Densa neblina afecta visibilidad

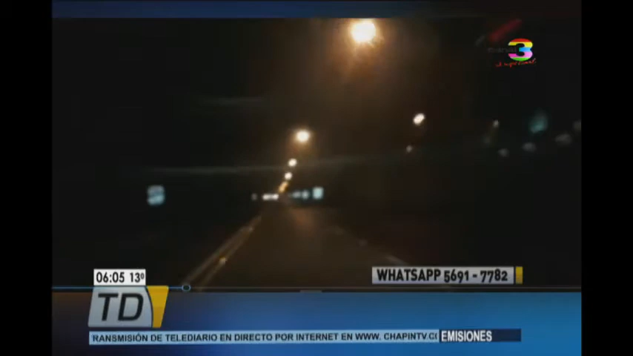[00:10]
En estos momentos estamos observando un video captado sobre la avenida Incapié, en donde la visibilidad es bastante corta. Me atrevería a decir que aproximadamente la visibilidad no asciende a más de 10 metros.